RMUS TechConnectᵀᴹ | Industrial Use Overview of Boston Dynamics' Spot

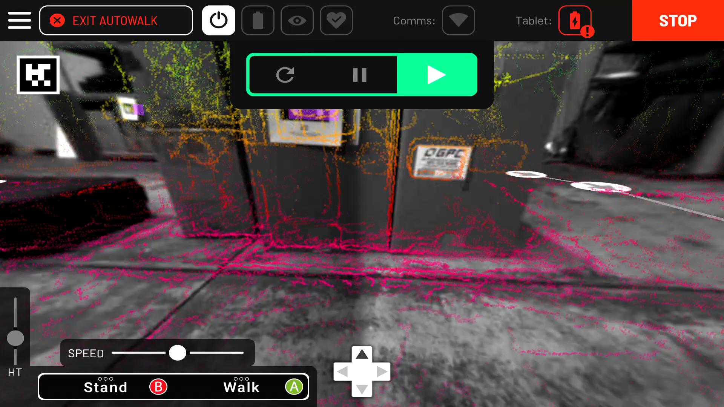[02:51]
With the help of fiducials, which are physical waypoints, you can walk the Spot around an area and then have it replay its mission without any manual input whatsoever.